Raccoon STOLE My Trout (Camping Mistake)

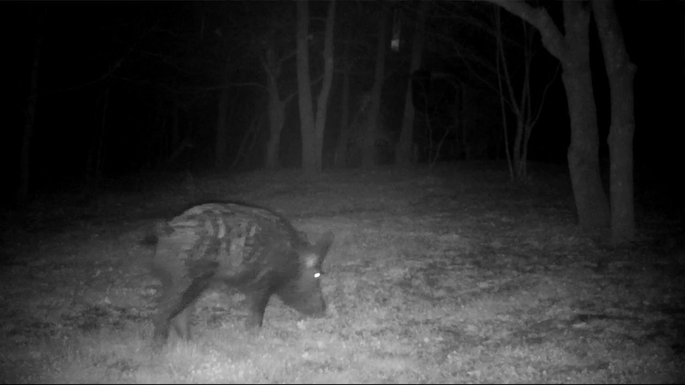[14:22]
and he comes in every so often he just eats up the yard sometimes he lays down but see he he always roots up like the leafy woodsy areas he doesn't really root up the green
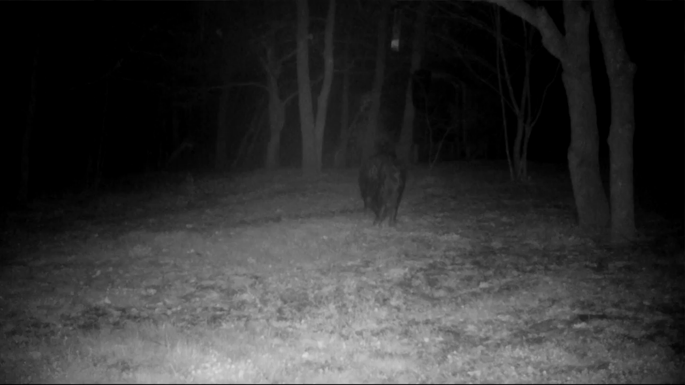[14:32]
grass so at least he's nice about it i've kind of like him as long as he's not digging